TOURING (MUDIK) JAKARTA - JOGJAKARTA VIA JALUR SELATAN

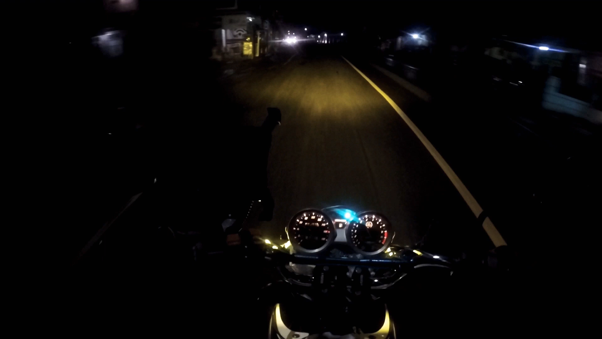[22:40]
jam 10 masih di jalur nongrek Garut.
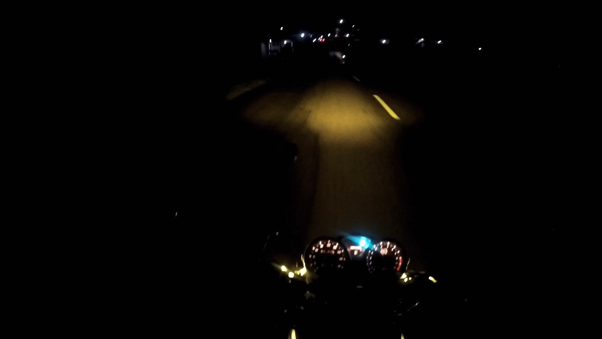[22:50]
Bismillah, selamat sampai tujuan. Amin. Sudah masuk Kabupaten Tasikmalaya. Sunyi-sunyi.
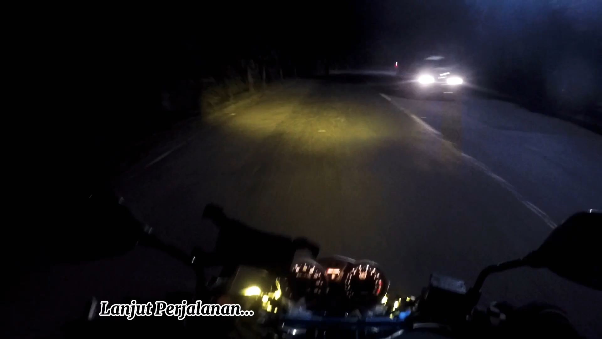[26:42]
Banjar. Ini jam kurang lebih jam 12 malam. Oke, lanjut.